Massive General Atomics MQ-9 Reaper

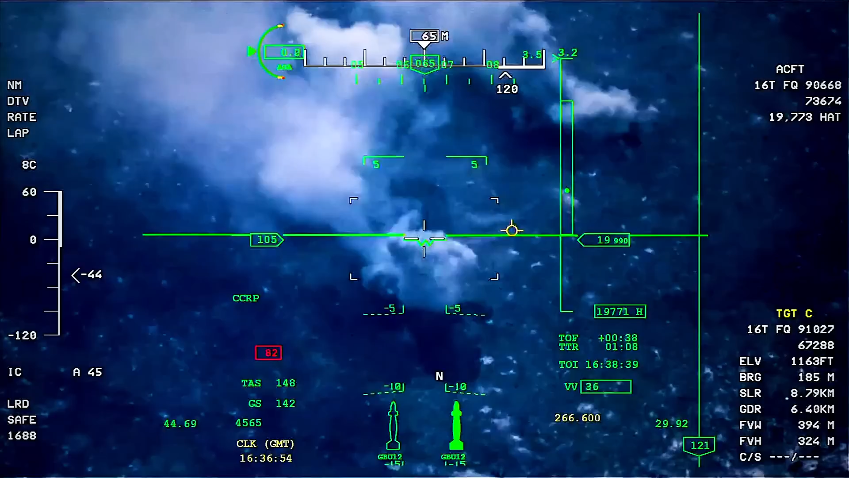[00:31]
The Reaper is so effective that only one of them was dispatched during the early hours of January 3, 2020 to take out Quds Force Commander General Qasem Soleimani near Baghdad International Airport.
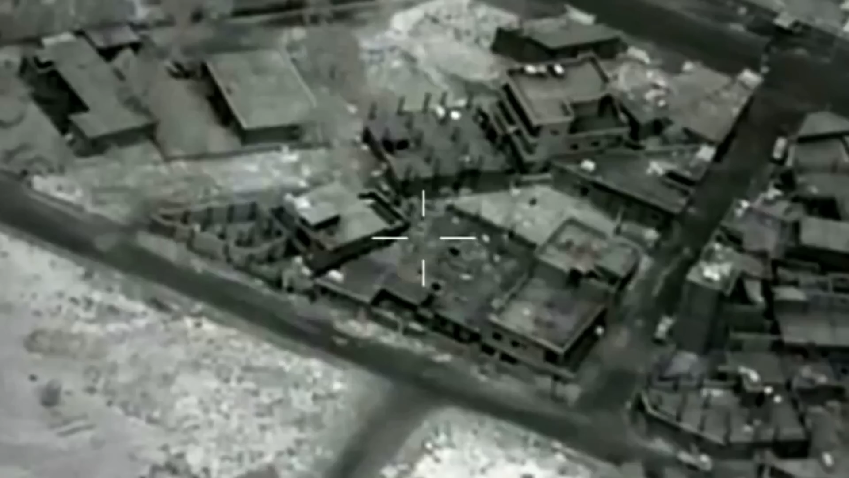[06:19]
Are a monochrome daylight TV camera, laser designator, infrared sensor, and laser illuminator.
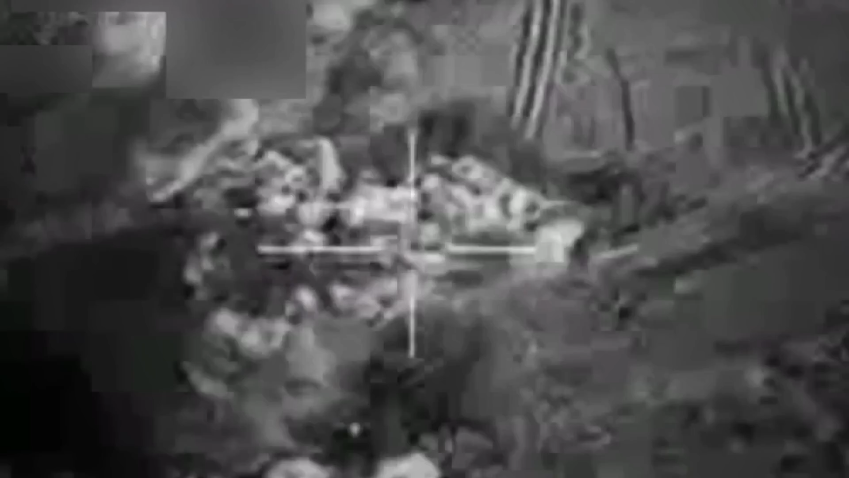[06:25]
Each of the video imaging sensors is displayed differently for adequate coordination.
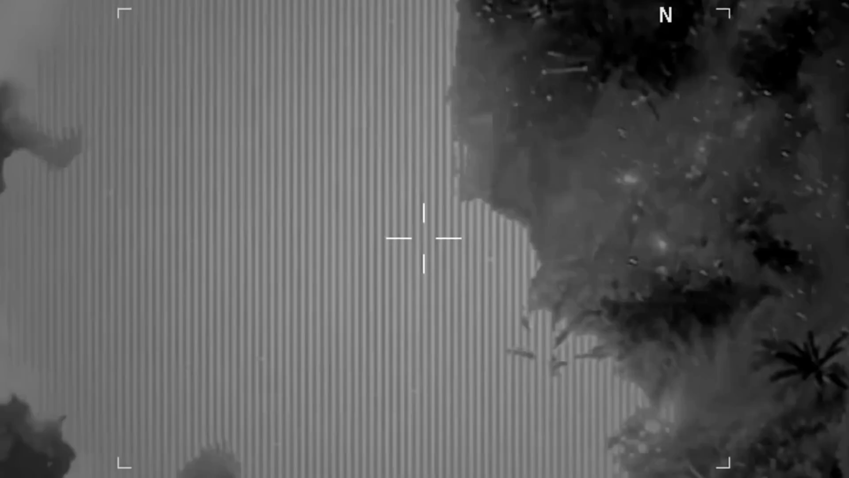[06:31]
The laser rangefinder is used for laser-guided munitions like the Guided Bomb Unit 12 Paveway 2,
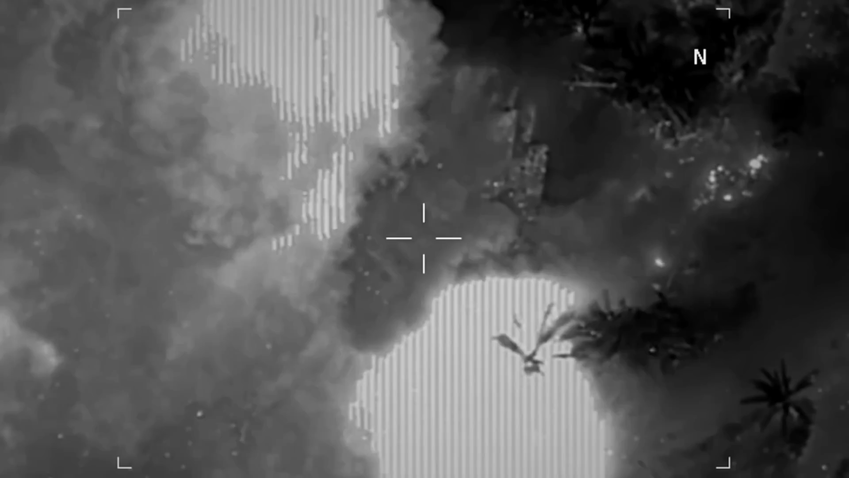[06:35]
and the UAV can carry up to 8 laser-guided missiles and air-to-ground Hellfire missiles.